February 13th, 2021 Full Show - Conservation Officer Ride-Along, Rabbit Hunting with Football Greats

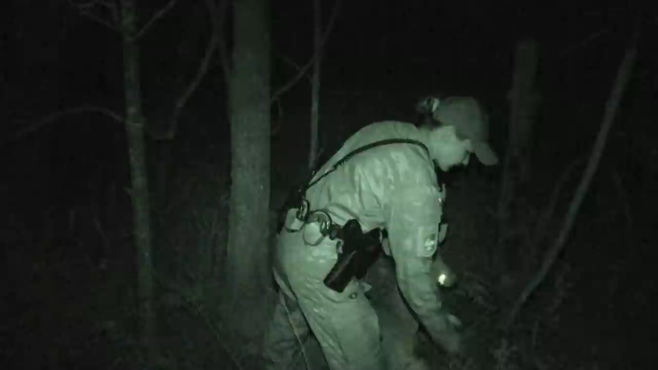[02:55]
Left to the road, right to the decoy.
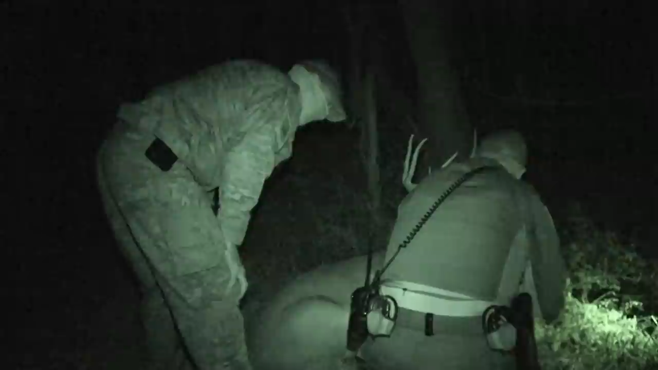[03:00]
Okay. So we'll be in the pursuit vehicle. If somebody was to take a shot, we'll be the first person to make contact.
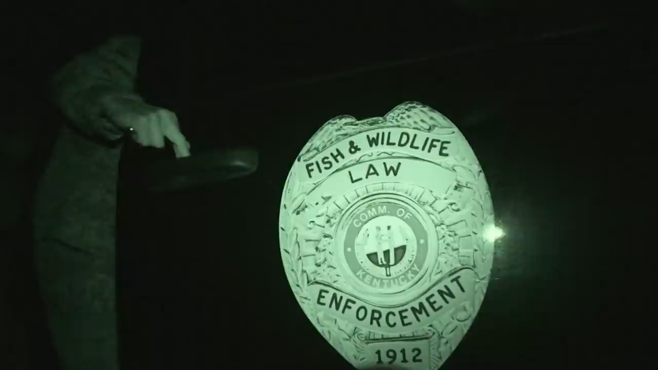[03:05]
And then we'll have two officers down here managing the decoys, and we'll have radio contact for them.
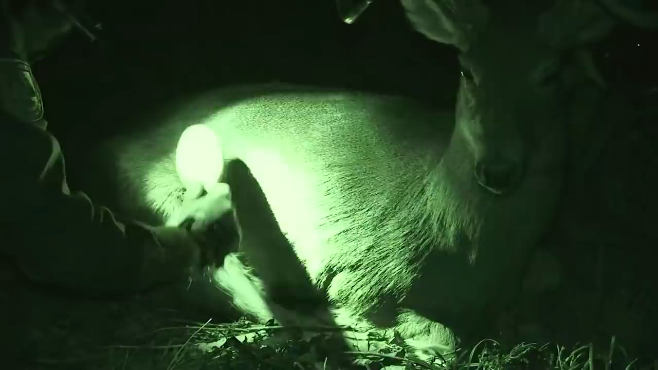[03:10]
The reason we set these decoys, we want to keep all the hunters safe. And if somebody's shooting from the roadway, they don't know what's behind the target or where other hunters are. They don't know anything about the property.
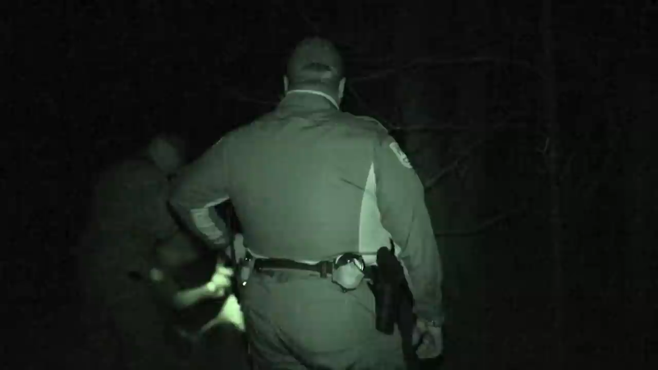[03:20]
So we try to set this decoy up and set it in a safe manner. So if somebody does shoot from the road, then it's in a more controlled environment and we can address the issues and hopefully they will not do that again.
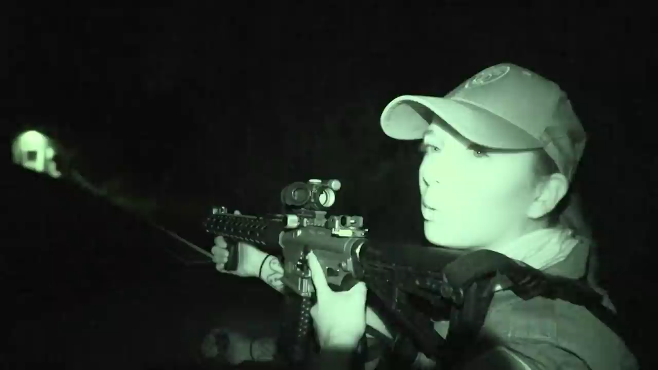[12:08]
And I'm gonna stand here on point with this door in case anybody comes out so that I can make contact.
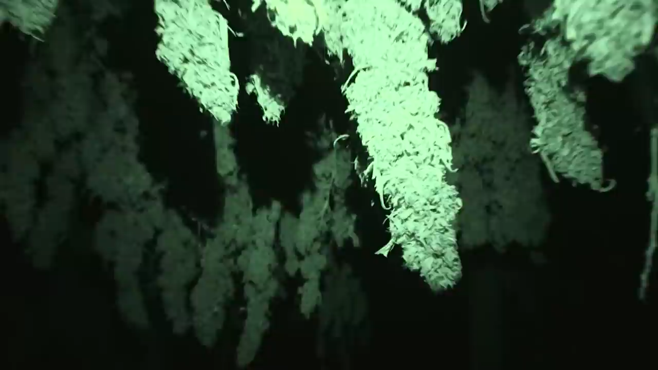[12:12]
19, 20, 21, 22, 23, oh, a bird.
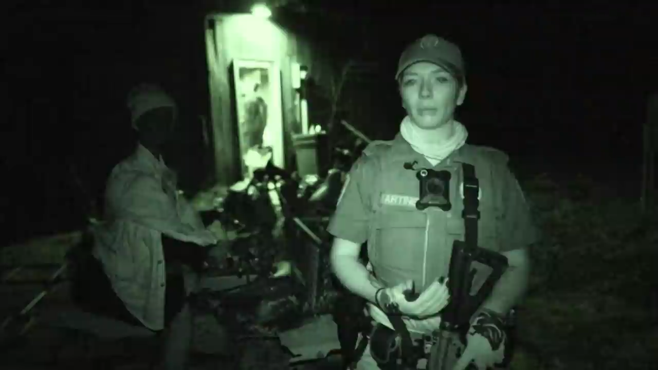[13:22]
Nobody was here, but when we got here in plain view, we saw a bunch of plants hanging that we weren't aware whether they were marijuana or hemp plants. The individual was not in the building, but while inside, we did find marijuana and then drug paraphernalia for meth.